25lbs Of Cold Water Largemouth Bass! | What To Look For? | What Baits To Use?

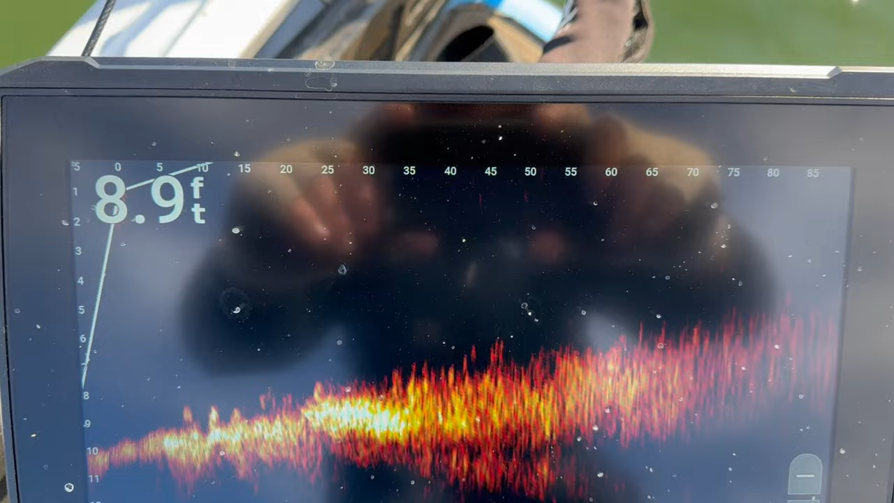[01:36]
On screen: depth 8.9 ft
I'm looking for areas that are holding two, 300, 400 bluegills, if not more.
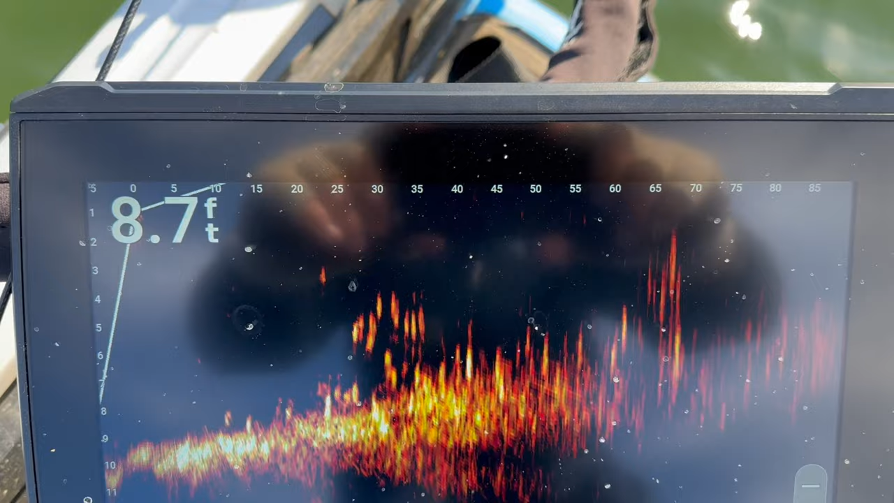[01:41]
On screen: depth 8.7 ft
I really try to find subtle breaks, slow tapering breaks with a little bit of grass, a little bit of sand.